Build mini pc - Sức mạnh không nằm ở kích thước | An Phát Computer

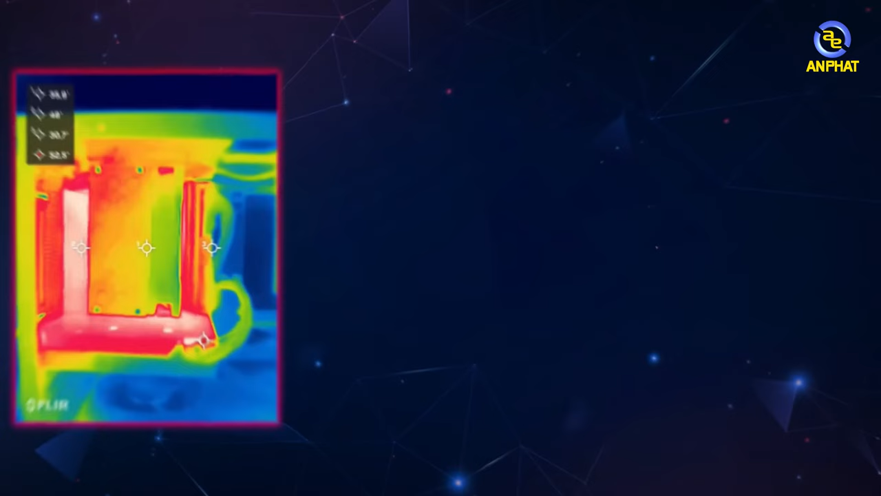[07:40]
Cao nhất thì cũng chỉ tới 72 độ C Và trung bình ổn định là khoảng
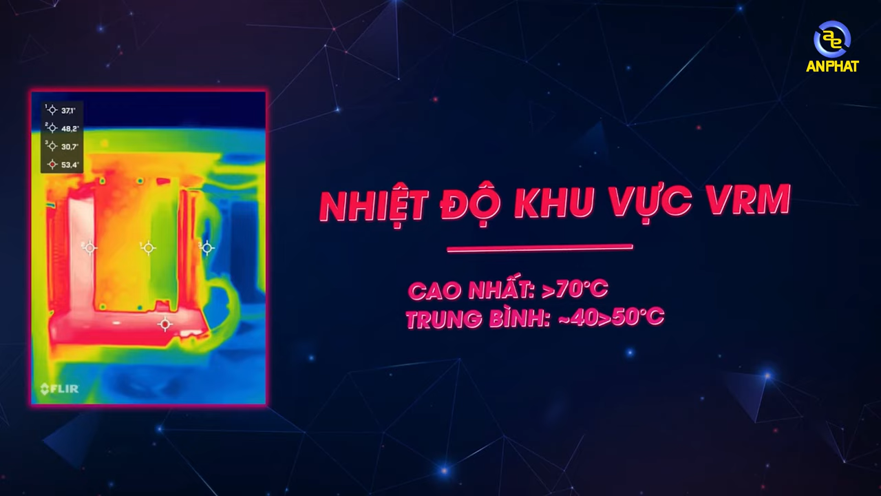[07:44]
khoảng 50 độ C Và để có thể đạt được cái mức nhiệt lý tưởng như vậy Là do GearBike cũng đã khá đầu tư Cho cái hệ thống hít sinh tản nhiệt Thì cái hệ